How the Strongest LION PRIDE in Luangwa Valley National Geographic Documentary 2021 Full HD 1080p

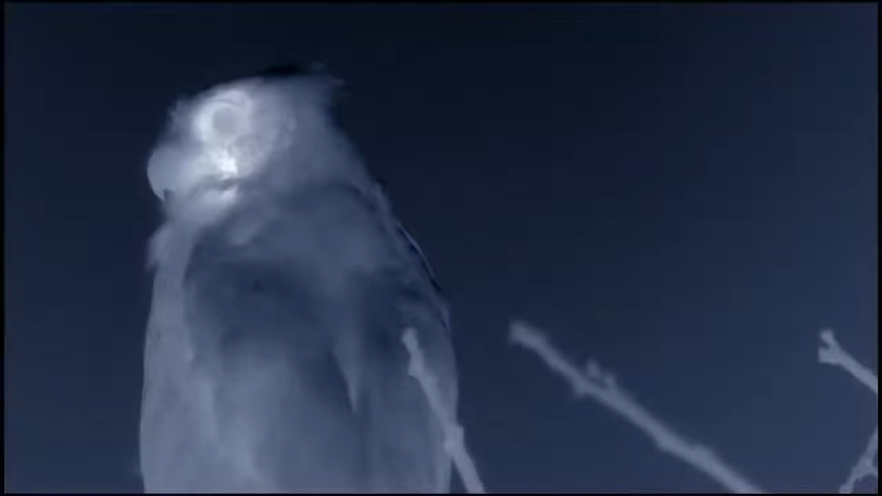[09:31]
Despite the darkness, the Mwambas are at their best on these moonless nights.
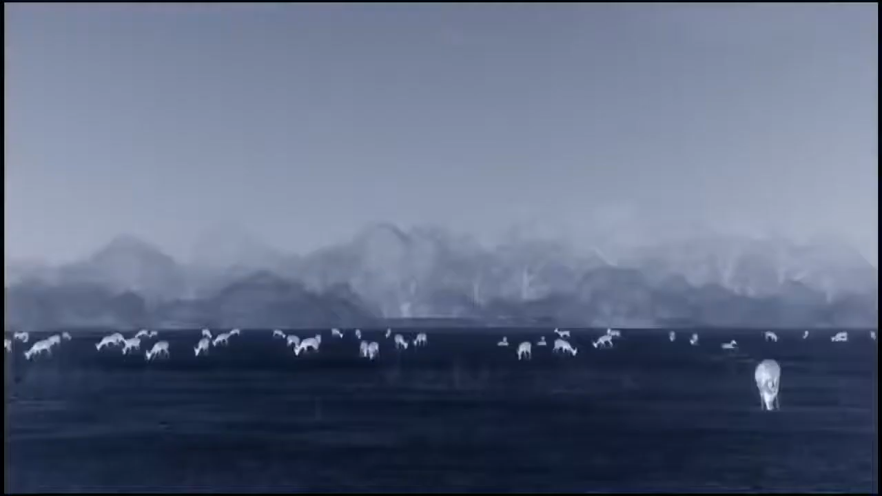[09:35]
The lion's prey is laid out like a giant buffet.
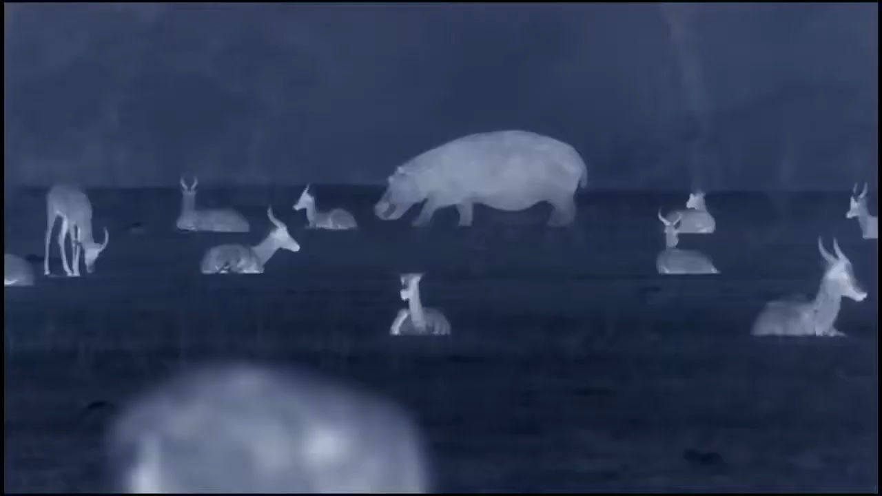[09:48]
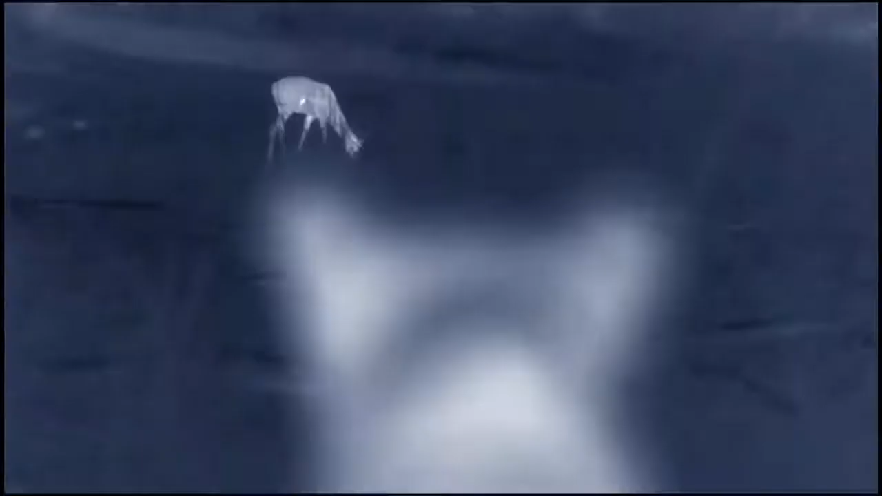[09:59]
The pride's target tonight is puku, a strong and stocky antelope,
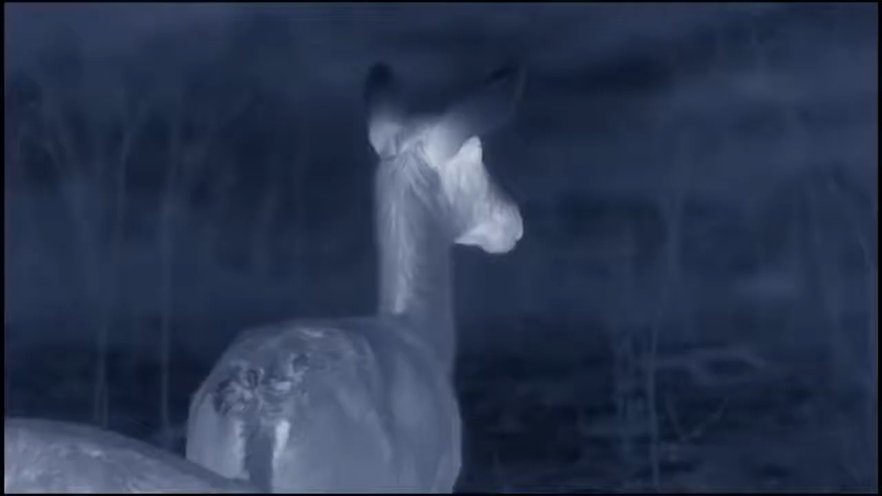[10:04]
nearly 3 feet high at the shoulder. They're not large, but an adult provides over 150 pounds of meat.
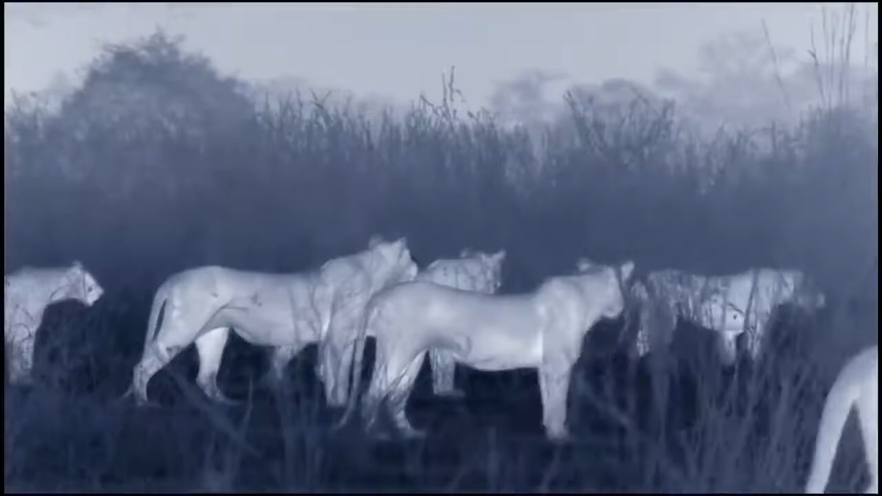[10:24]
There are plenty of targets,
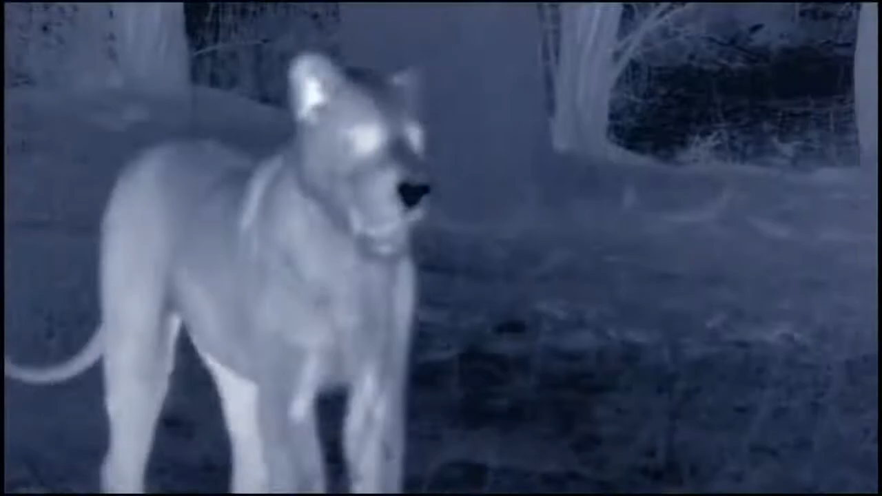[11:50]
Puku were faster. The hunt has failed.